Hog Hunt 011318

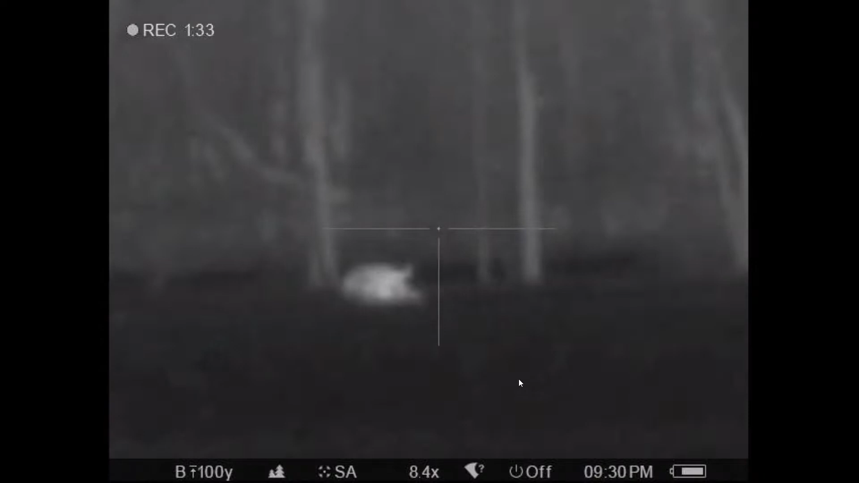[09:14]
you ain't you don't get a 223 to perform like that just don't happen
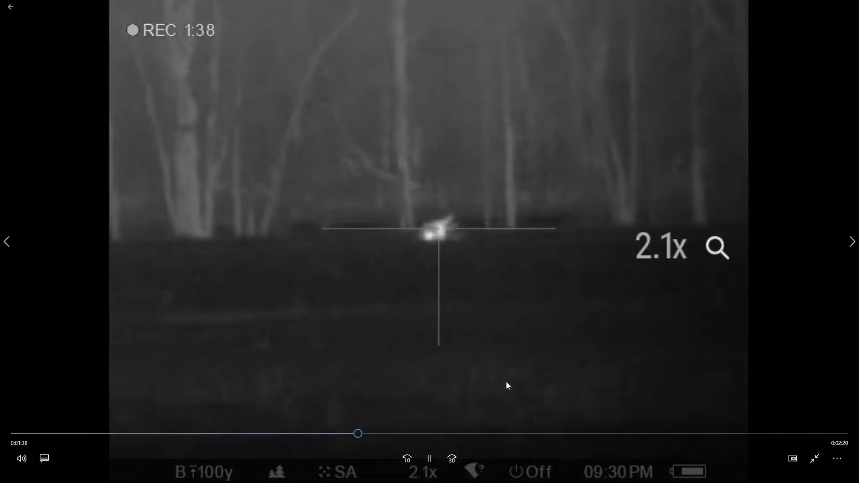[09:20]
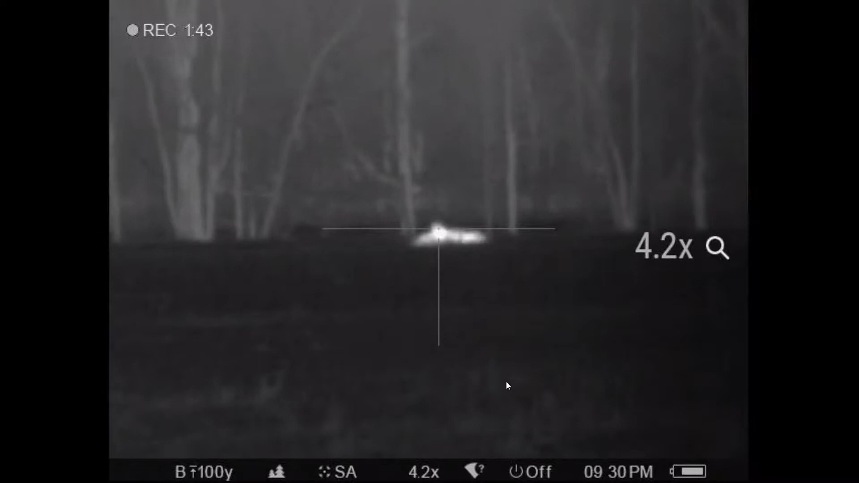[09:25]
he's kicking around but he stays down
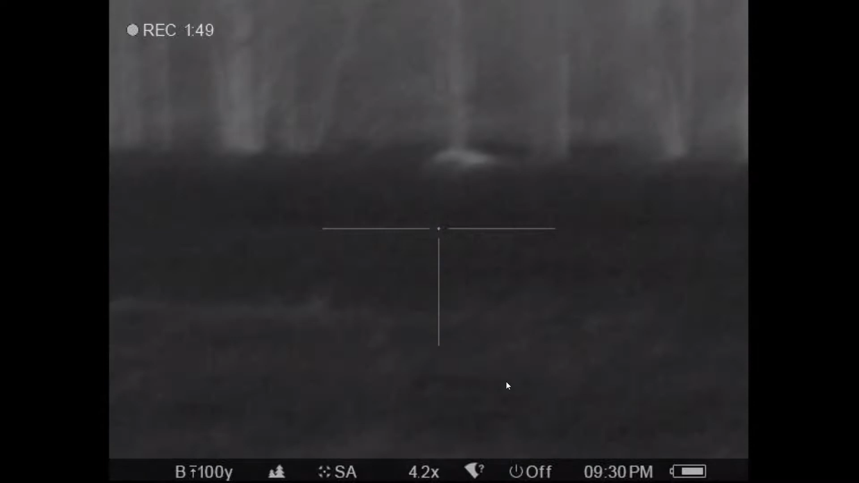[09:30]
we actually had some tonight we shot four or five times before they made them stay down
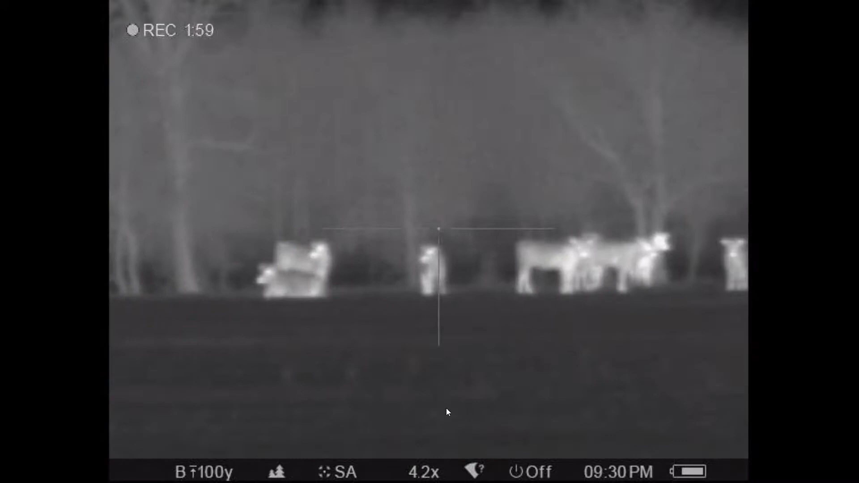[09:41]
and naturally there's the cattle still sticking with those cattle
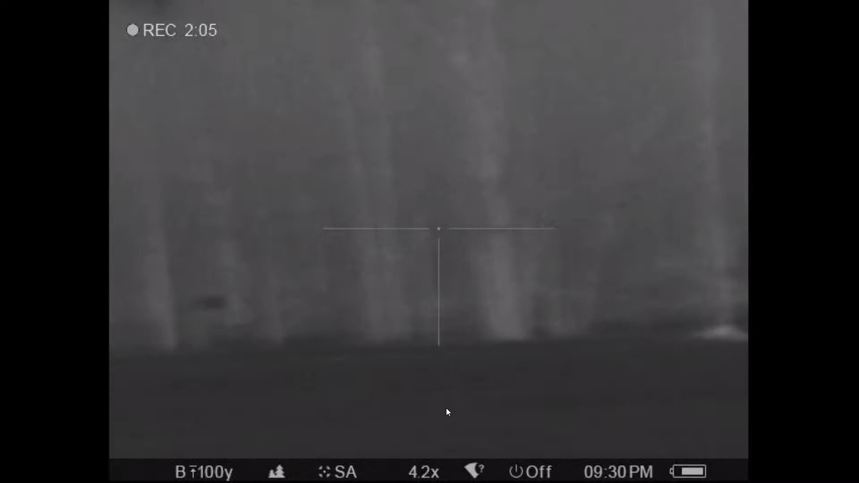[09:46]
and that turned out to be the only hog
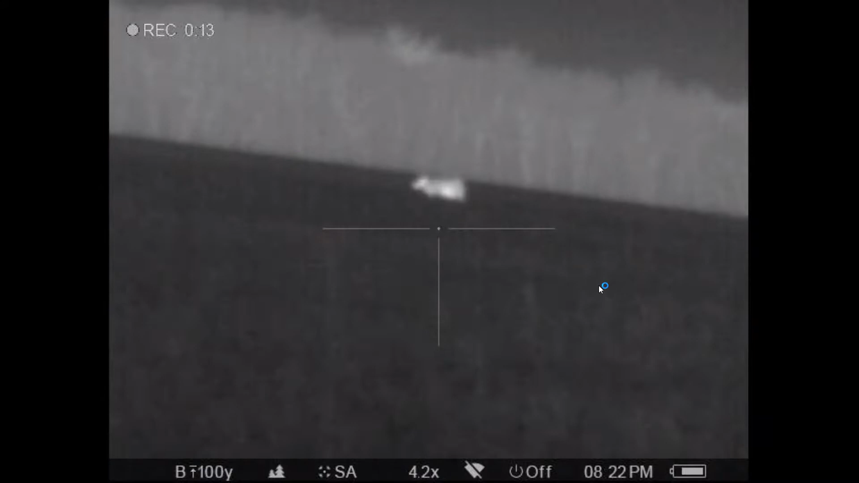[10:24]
and so i'm trying to freehand here and it's not working good trestle gets that one i miss him and that's all it was to it
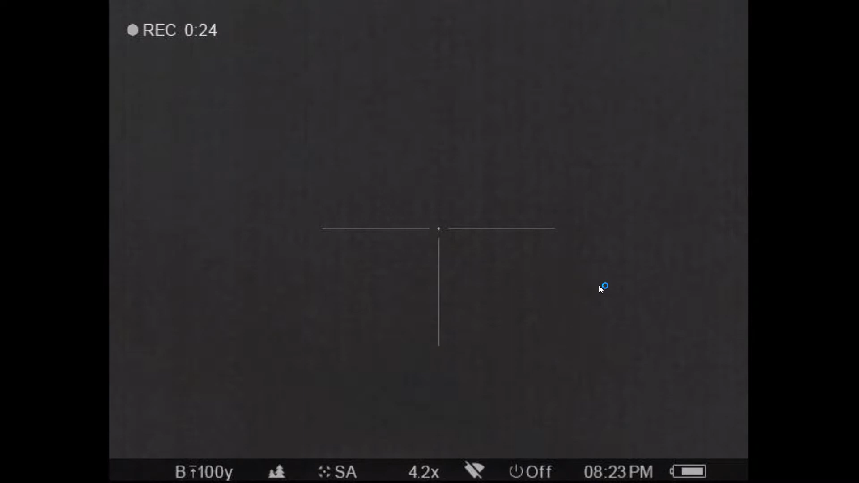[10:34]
with the exception of the he gets up and tries to run off
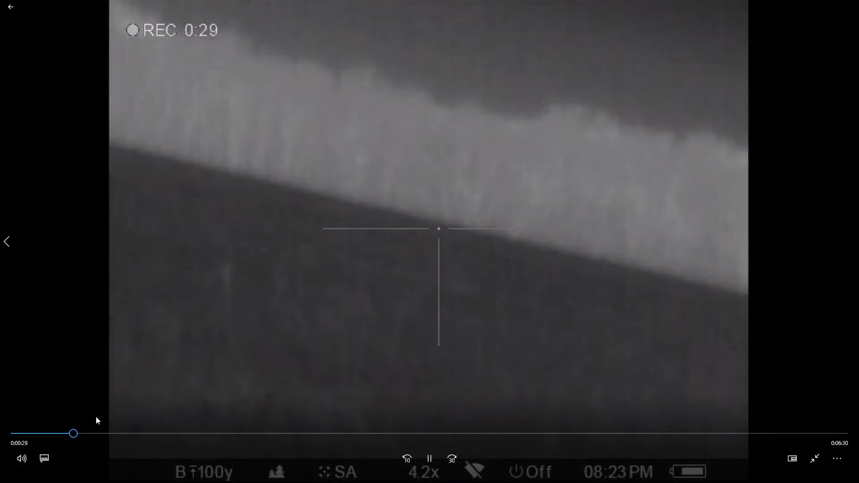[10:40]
and we'll advance to that spot if i can
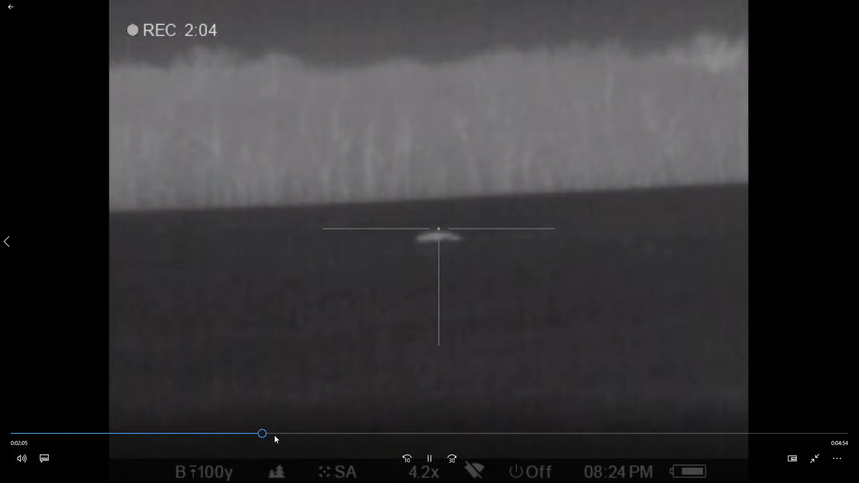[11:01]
we shot this hog a number of times missed him there shot a little low